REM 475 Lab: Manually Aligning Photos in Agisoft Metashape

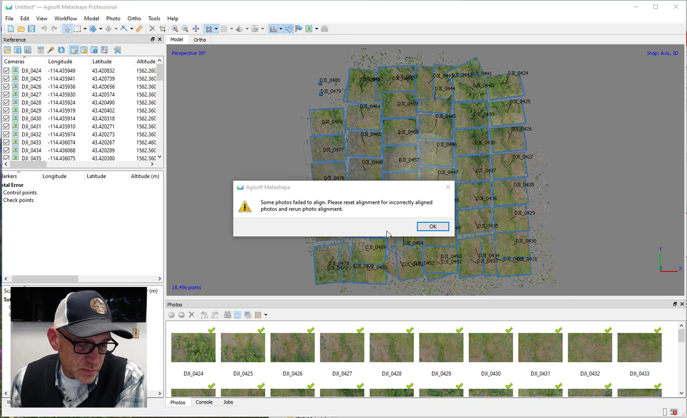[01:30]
frustrating especially if you've you followed all the steps you think you've got a good image set and then just occasionally something goes wrong and they don't align so what do we do with this so first notice that it's aligned everything except for these
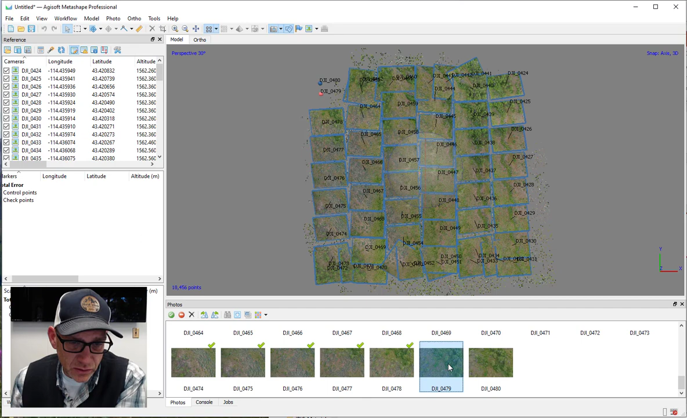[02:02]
take a look at those images so in the bottom of the image tray here's the two that didn't align notice there's no check mark in the in the corner next to them that which is our indicator that they that they are aligned and so let's just open these up and look at them and what I'm looking at first of all is to make sure that they're actually like good quality photos they're not blurry there's not some sort of weird